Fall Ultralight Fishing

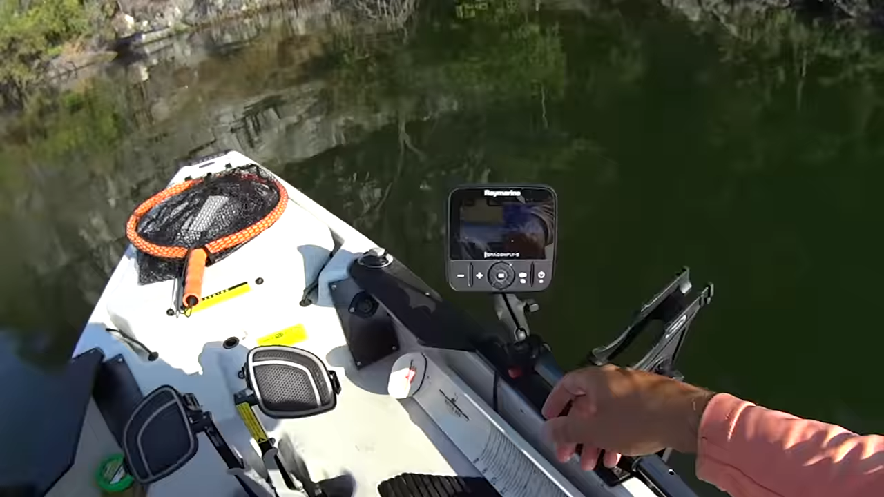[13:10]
I don't know if you can see on the graph. Look at all that. See all them squiggles right there? That's 17 feet. That's all fish. I'm just going to drop this jig straight down under me.